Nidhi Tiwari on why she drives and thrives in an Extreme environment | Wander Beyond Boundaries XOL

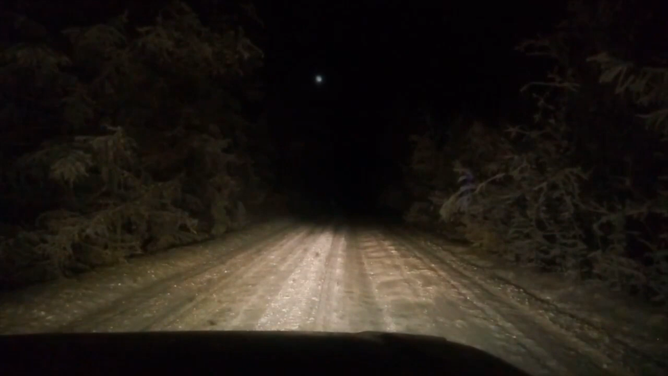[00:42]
Just the road and us. The vehicle and me. The silence outside is like really stirring. So, that's us at Omicron.